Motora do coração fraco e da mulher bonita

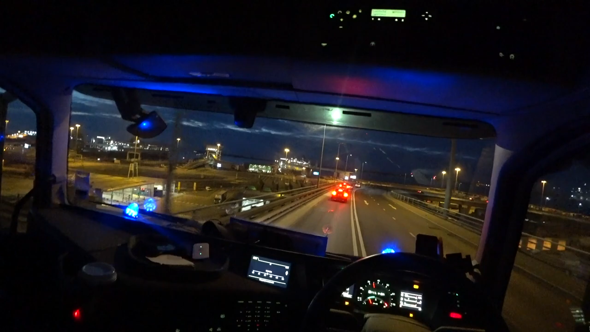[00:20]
É, vamos descendo aqui mais uma vez aqui a rampinha pra dar aquela entrada no porto. Eu espero que hoje esteja mais tranquilo, né? Mais vazio, né? Vamos ver aqui.